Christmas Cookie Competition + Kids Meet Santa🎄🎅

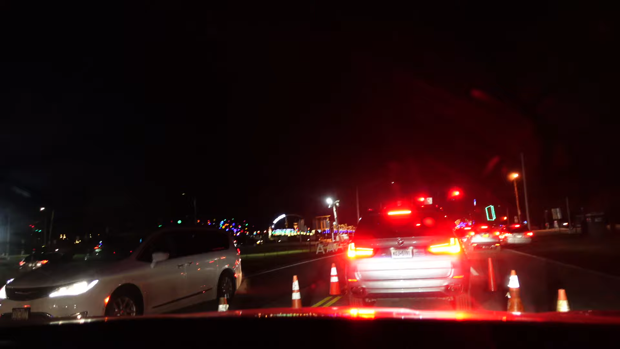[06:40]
It's right across the street. Wonderland! Whoa! Winter Wonderland!
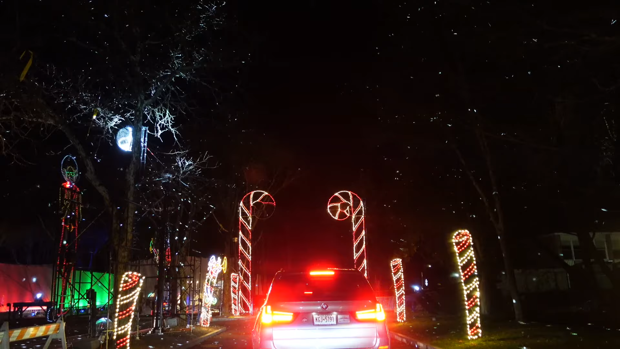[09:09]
Merry Christmas! There he goes. Merry Christmas. There he is. Happy New Year. Happy everything.